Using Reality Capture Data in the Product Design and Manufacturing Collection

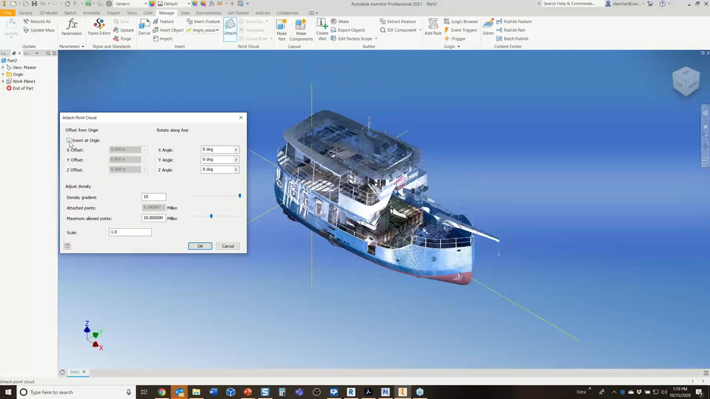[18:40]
You have to drop it, and then in the dialog that appears, you can insert it at the origin. So, that's really key. You'll see in a moment. I'm going to click OK, and here you see that the cloud came in,
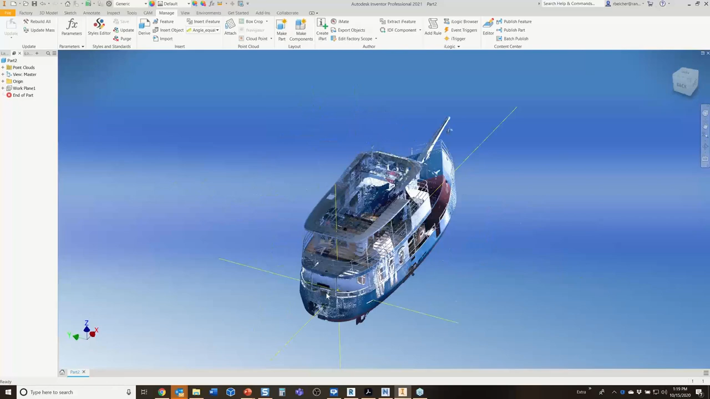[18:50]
and it came in in relation to that UCS coordinate that we specified in recap.
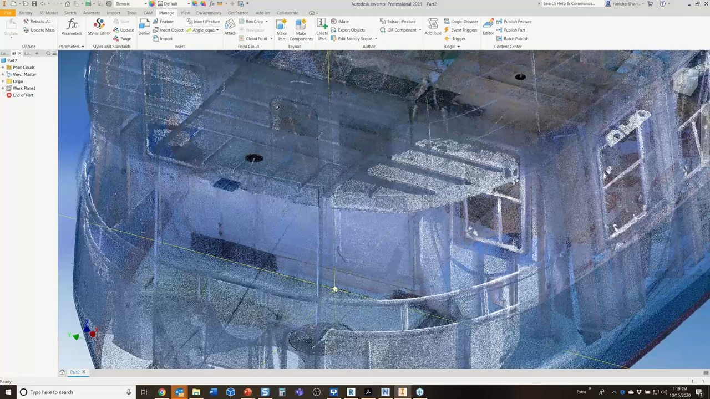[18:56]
So, it came in exactly as we had it set up over there.
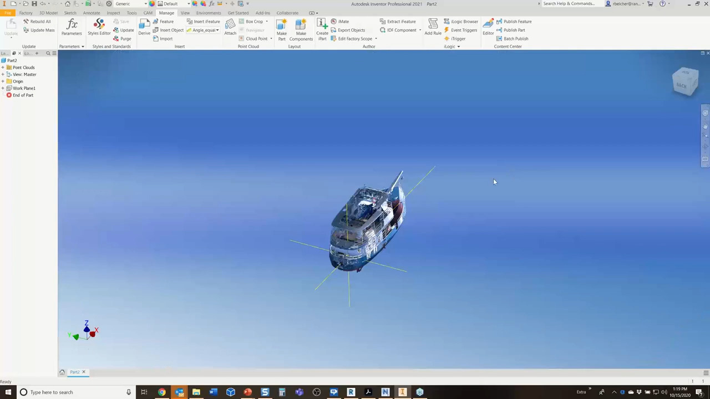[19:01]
Now, you have to check it and refine it when it comes into your CAD system.
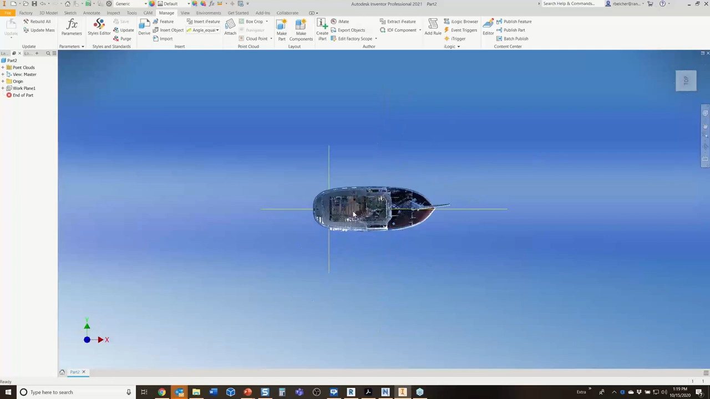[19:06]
Recap is just not going to be perfect. Remember, you're dealing with reality, and this is an old boat, and the bulkheads inside of this boat are bent and knuckled with time. So, there's a good chance that this boat is, you know, askew a little bit in reality. So, we need to come in and kind of refine it. So, I'm going to zoom in here, and you can see I left the lines on,
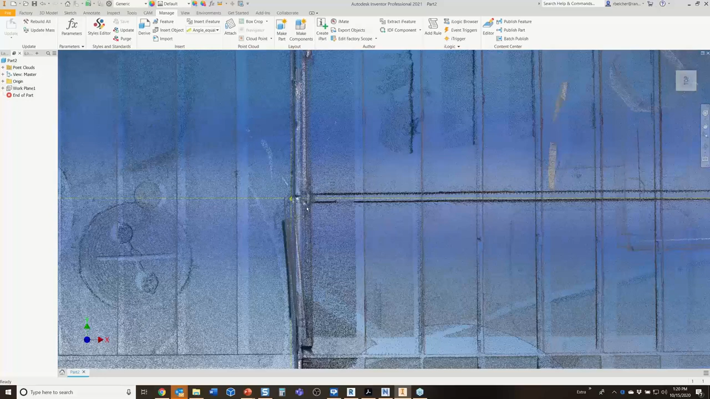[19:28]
and it looks like my line is going right down the middle of the keel.
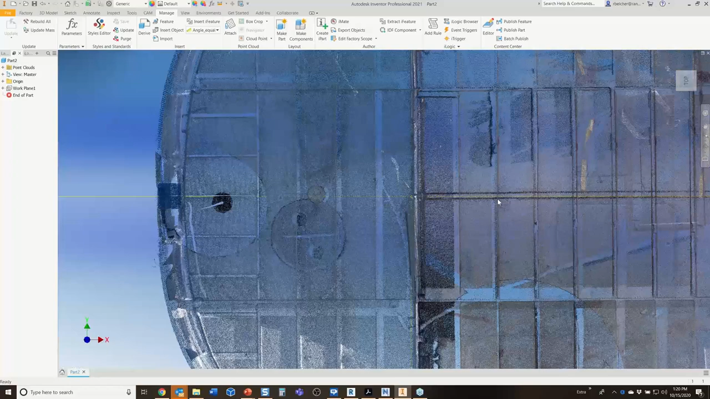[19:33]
It's nice that I can see right through the boat, but it goes off to one side a little bit here.
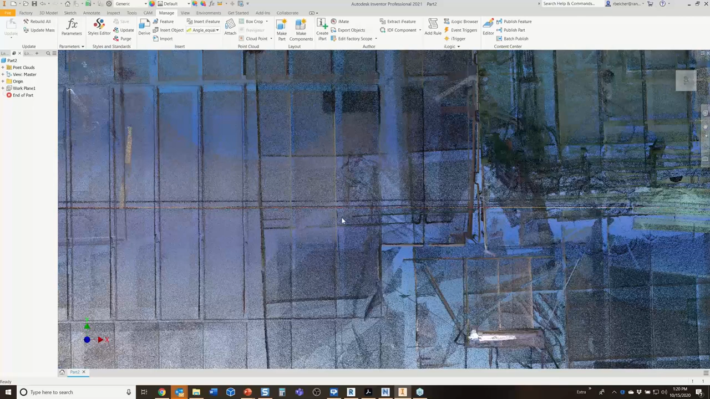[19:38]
So, I want to refine the placement, see if I can get it a little bit better. To do that, I'm going to go into the browser, and I'm going to right-click on the point cloud here. It's in the browser. I'm going to edit the attached data. This brings the dialog back where we dropped it in, and I want to rotate mine on the Z. So, I'm going to type in, I think it's negative 0.4, I think.
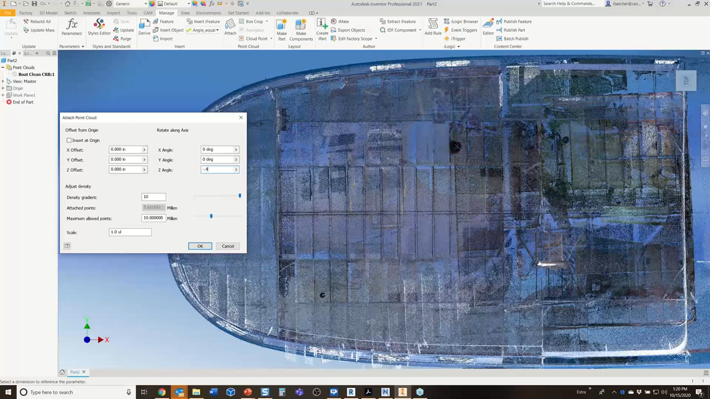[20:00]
Might be, might, yeah, that's it. So, usually, I'll try, you know, one degree, and then I'll try half a degree, and then I'll know which way to go from there.
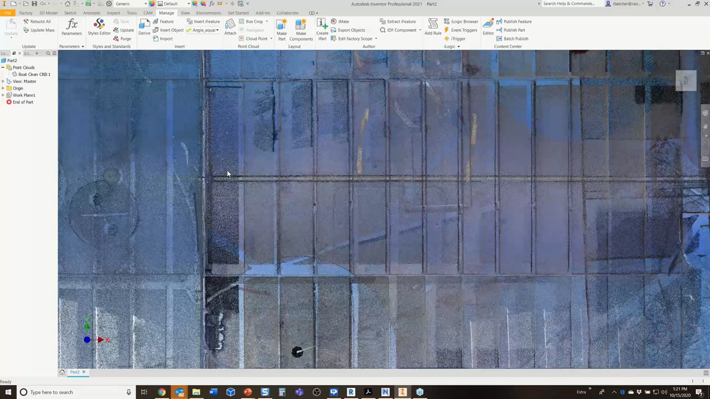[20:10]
So, usually, it takes about two or three times to try to tweak it. Now, it's never going to be perfect. Don't sit here and waste all your time trying to make it exactly perfect.
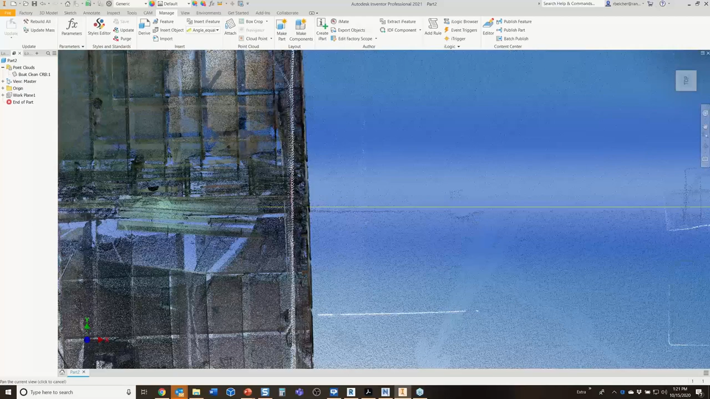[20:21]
But it is, we can make it closer than it was in the recap file.
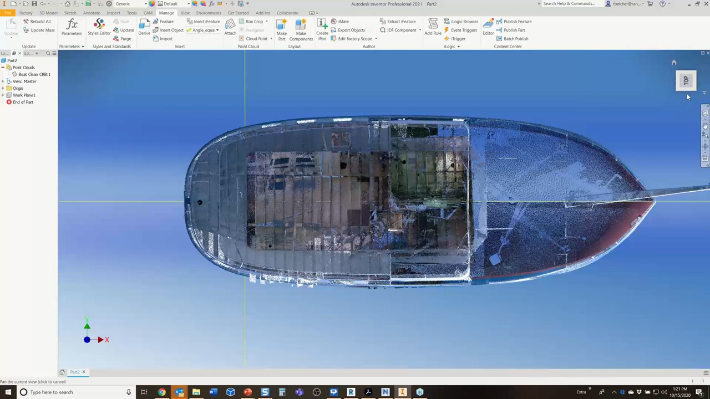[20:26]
Now, we should, we absolutely should check it in this particular view as well.
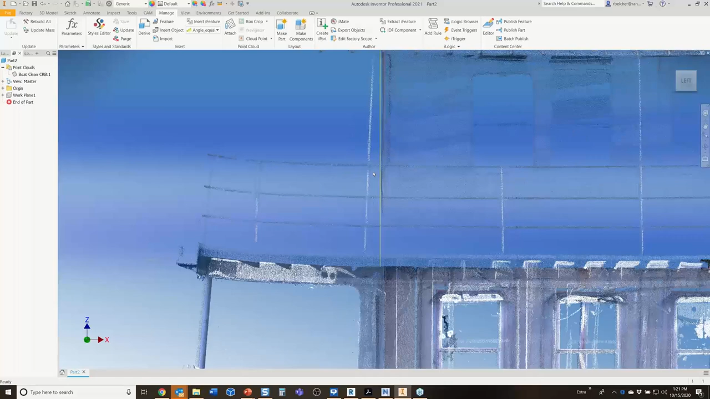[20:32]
These aft bulkheads should be nice and vertical at that point, and we should check it from the front as well, the Z axis. Usually, the scanner does an excellent job finding the Z axis. The scanners have a built-in mechanism that helps them find up very, very consistently. But, you know, maybe the ship was sitting in the cradle a little skew or something like that, and so we might need to take into account, you know, again, the reality of the existing state of our machine or object that we're scanning as we bring it into our system.
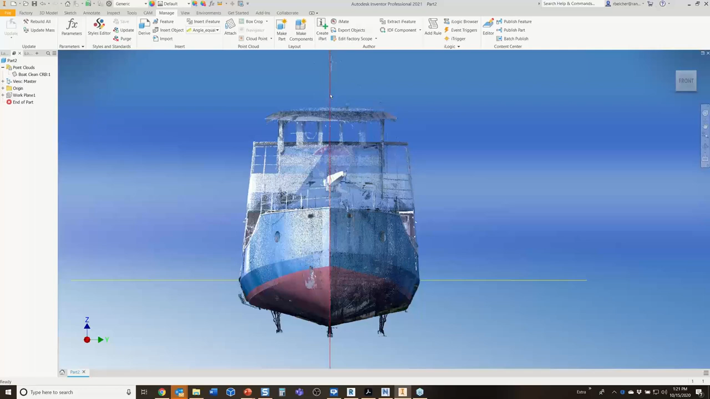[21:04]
But you want to spend some time and get it as aligned to the coordinate system as possible.
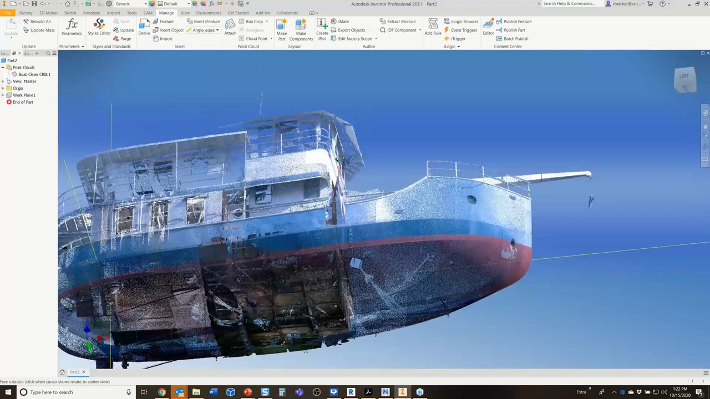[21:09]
So, we've got that done. Another thing that I like to do is I like to research the data. If I have any old drawing data around, and especially AutoCAD data, I might want to bring that in as well to our overall design. So, I'm going to hide half of the ship here. I'm going to show you, here's one of those tools I mentioned, the point cloud tools inside of Inventor.
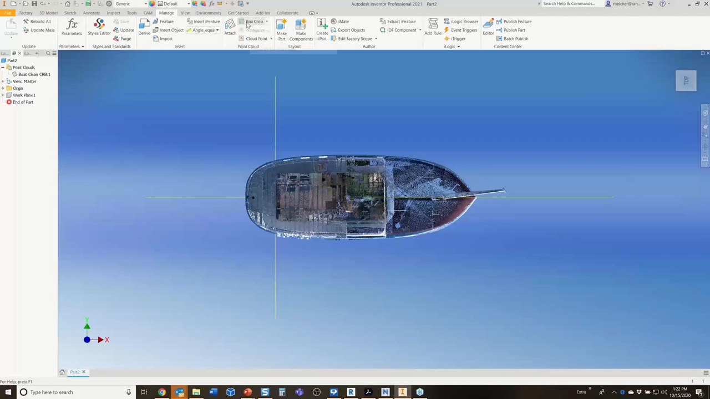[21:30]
I'm going to use the box crop tool, and this allows me to hide a section of the boat. You basically draw a selection, rectangle around,
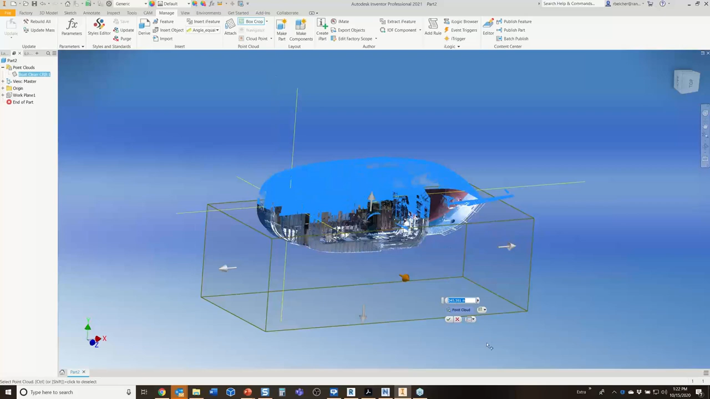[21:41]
and I'm going to keep the outside so I can toggle it whichever way. I always get it backwards. I want to keep the outside in this particular case.
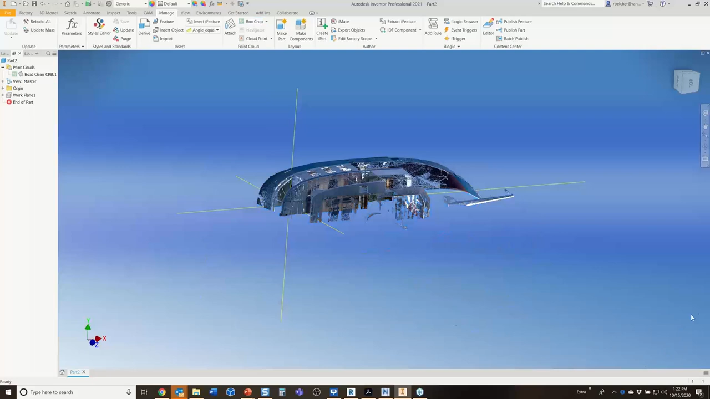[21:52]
So, here's half of the boat there.